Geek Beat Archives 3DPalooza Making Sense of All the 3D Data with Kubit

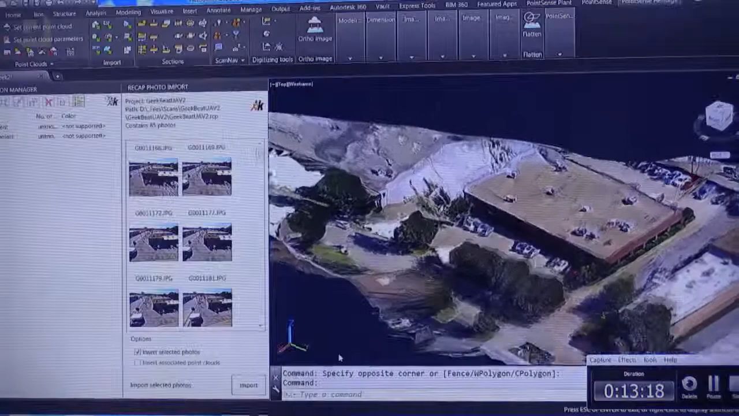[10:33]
images oh my god look at that wow yeah and that's I mean again in AutoCAD it's ridiculous but one
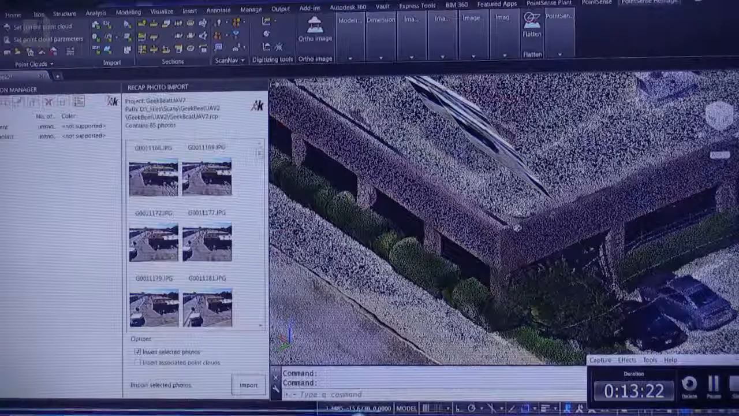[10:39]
of the limitations of this technology is as you zoom in you can see that the scan data is not quite as
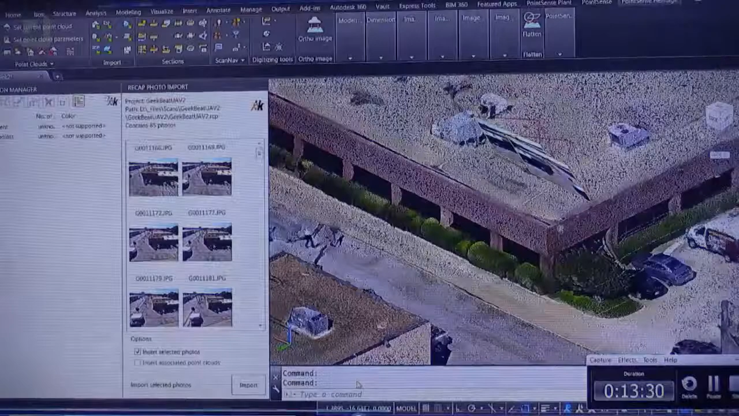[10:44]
dense as some of the other data we were just looking at but it takes the pictures so we can
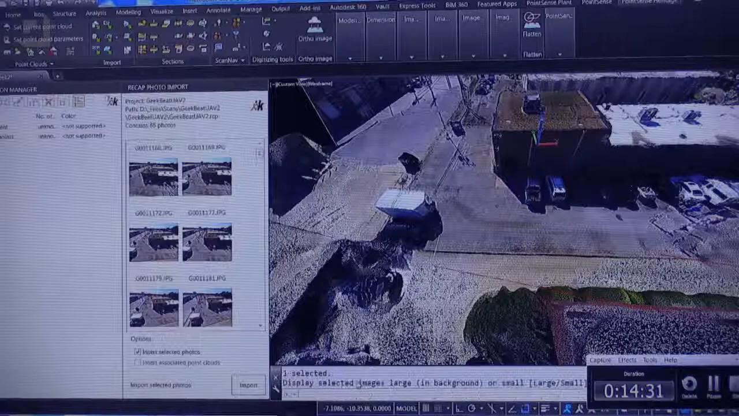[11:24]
and I don't know the answer if it integrates well with Autodesk software absolutely Autodesk makes a product called Navisworks which is used for design review a hundred percent and
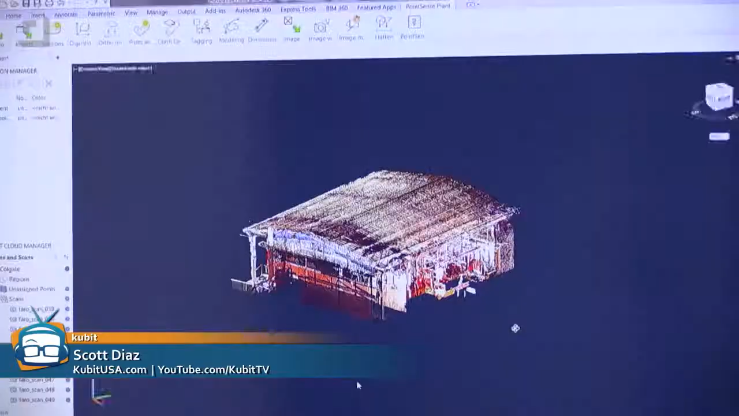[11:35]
you know you put the the oculus on and you can
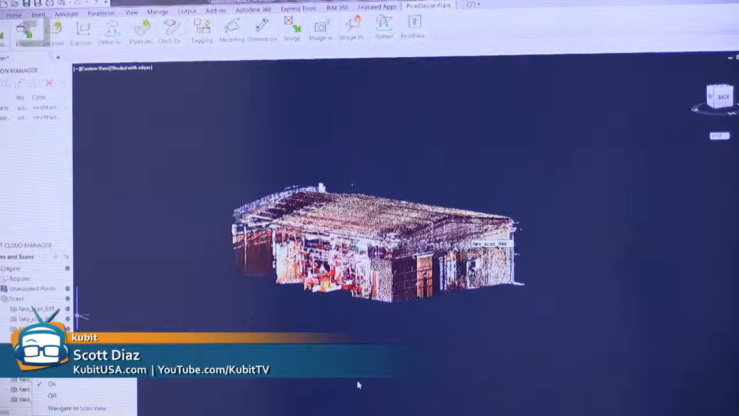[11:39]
walk through a facility with your your client or whatever it is in 3d you're
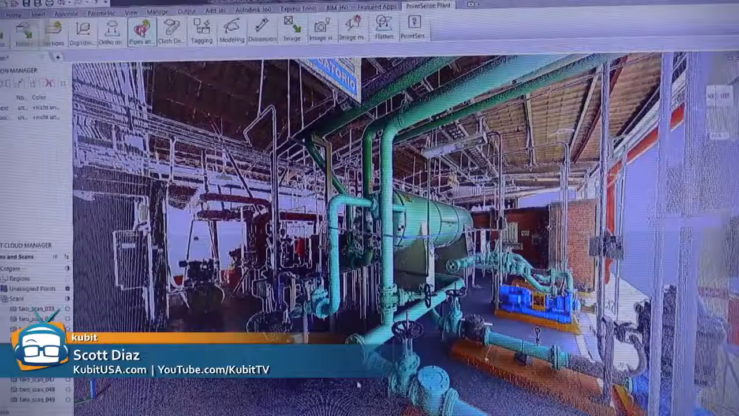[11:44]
looking at the the real-world environment it's amazing I think we're like one step away from a holodeck now I
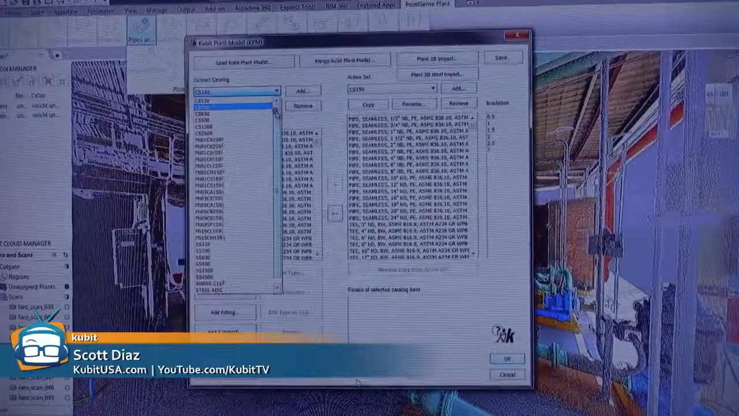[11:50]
know you've got some stuff on here that doesn't look like the geek house right you have that
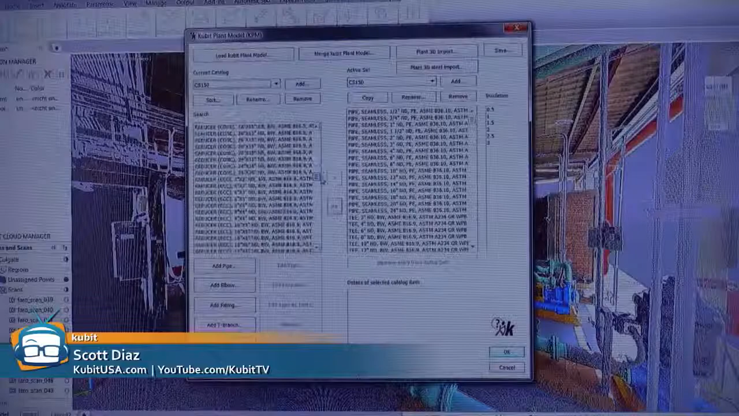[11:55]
many pipes no no there was no boiler room or anything like that I added it some extra stuff so you all could see
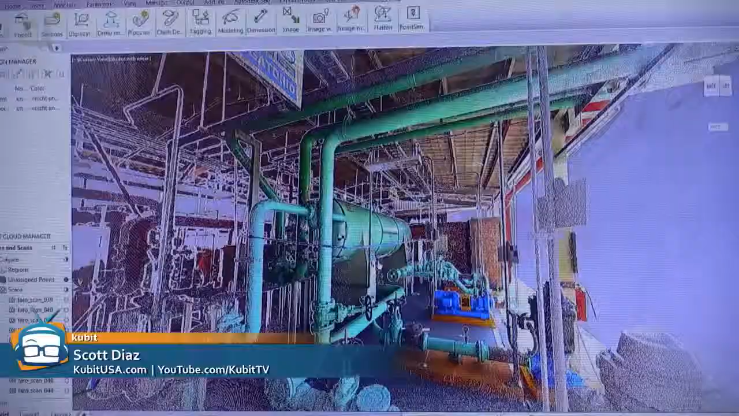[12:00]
oh yeah this is that's done in our basement yeah this
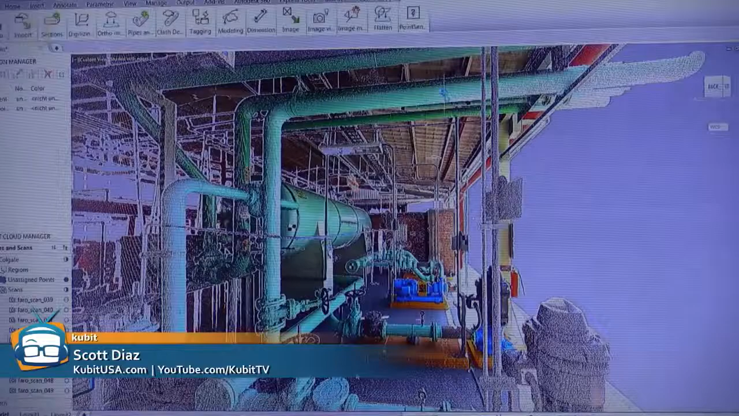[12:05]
is actually for like a piping designer and oil
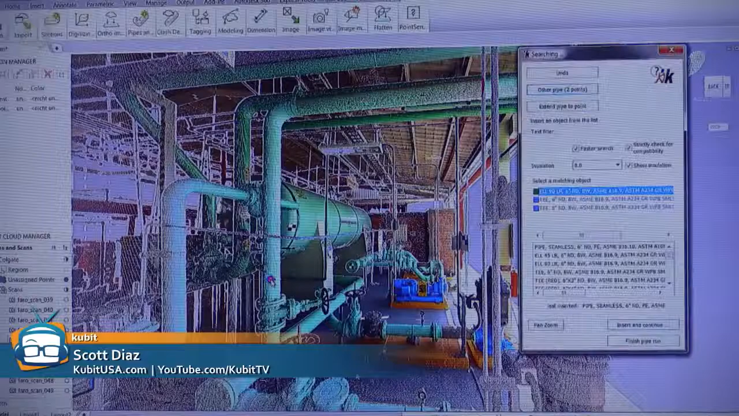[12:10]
and gas if they wanted to know you know what size pipe what what fittings are there we can
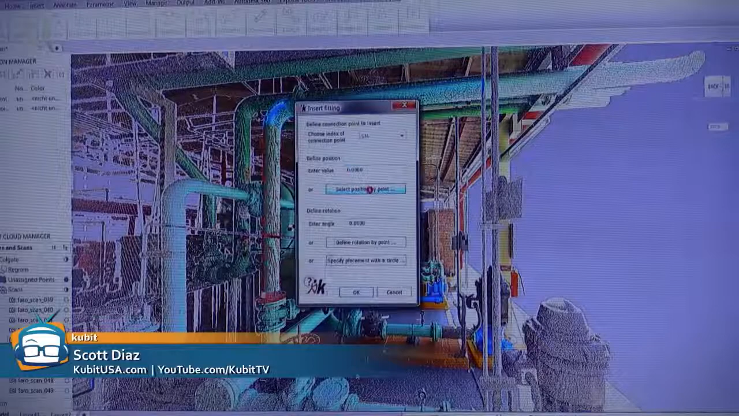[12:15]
tie it to an actual catalog and it tells me it's this size pipe you know carbon
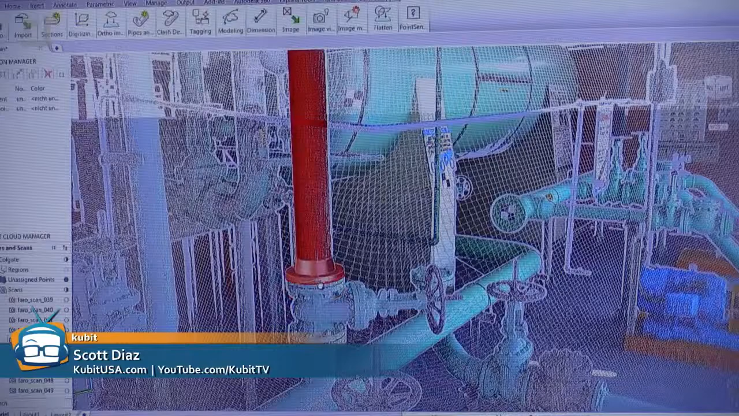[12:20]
steel 150 blah blah blah this size elbow this type of flange all just from points that's insane yeah
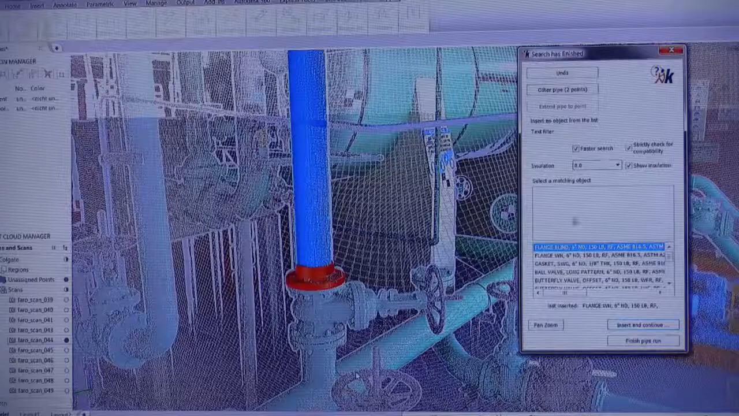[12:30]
it gets real nerdy real quick all right well I guess now that we know how how
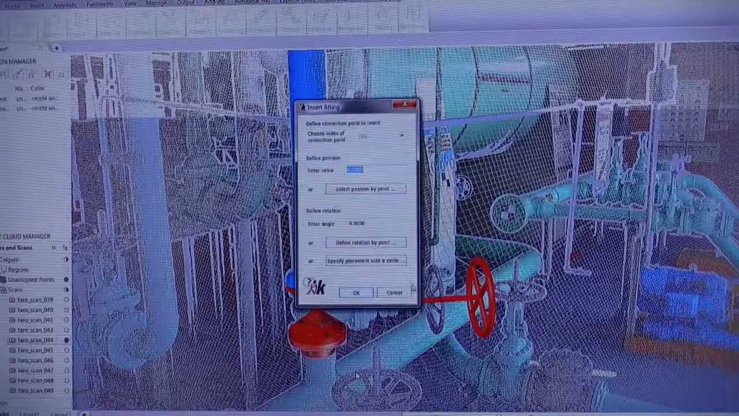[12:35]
this stuff got assembled I mean we watched everybody map it out but that was not really the hard part the hard part was now taking up what do you think like a trillion points